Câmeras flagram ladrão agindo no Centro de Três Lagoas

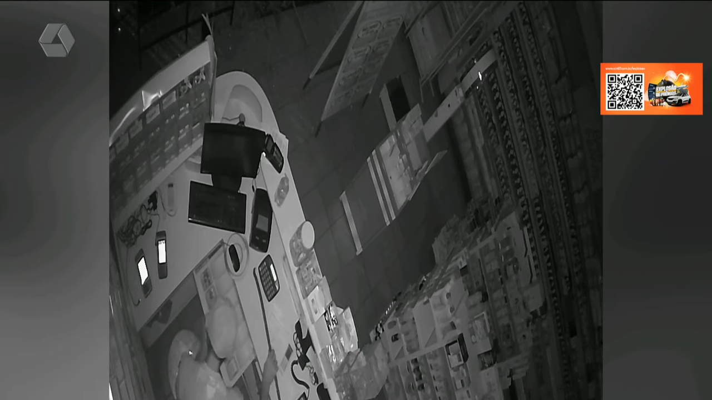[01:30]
revirar algumas coisas no balcão, tira uma gaveta, encontra algumas moedas somente e faz o furto, né? Começa a pegar essas moedas aí.